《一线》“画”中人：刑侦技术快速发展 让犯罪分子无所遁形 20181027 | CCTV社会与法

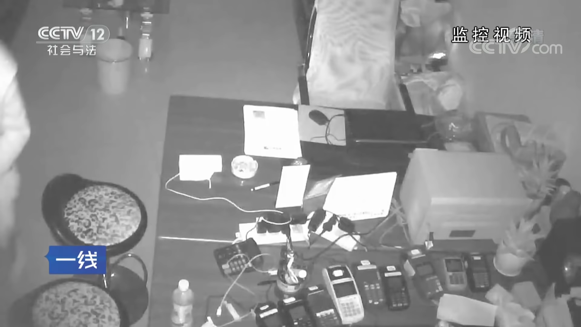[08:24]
打开手机电筒，在里面四处翻动。几分钟后，已经得手的盗贼走出了典当行。离开时还不忘将房门锁好，刚走两步，他又反身检查门锁是否锁好。确认没问题之后，他才离开，消失在茫茫的夜色中。
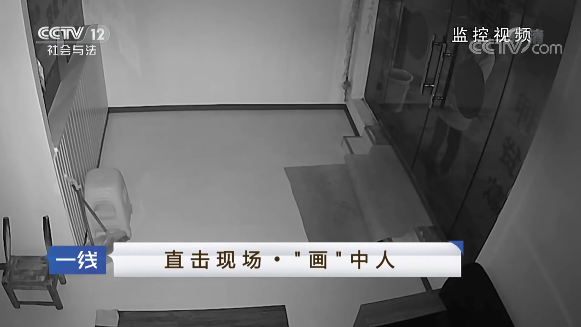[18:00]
这名男子进入现场后不慌不忙，先观察了室内环境，然后径直来到财务室作案。大约一个小时后，他出现在一家银行的自助取款机前取钱，此时他戴着黑色口罩，还是无法识别面部特征。
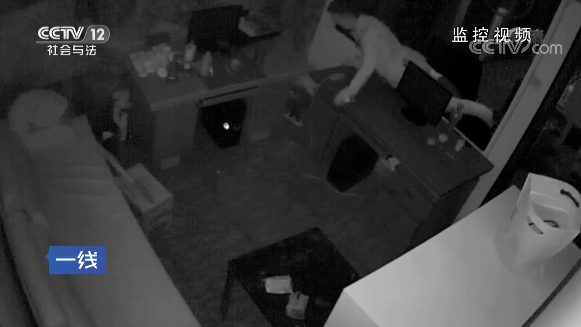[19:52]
2016年11月20日凌晨3点40分左右，一名男子爬进典当行内部，这名男子戴着黑色口罩，穿着风衣，其衣着体貌特征与2016年11月1日盗窃典当行的男子一致。警方判断犯罪嫌疑人是同一人，这名男子在室内不慌不忙四处翻动，几乎翻遍了所有的抽屉和文件柜。
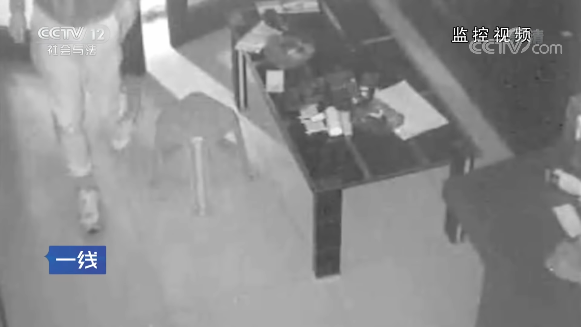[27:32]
犯罪嫌疑人是一名戴口罩的男子，从他的发型等特征来判断，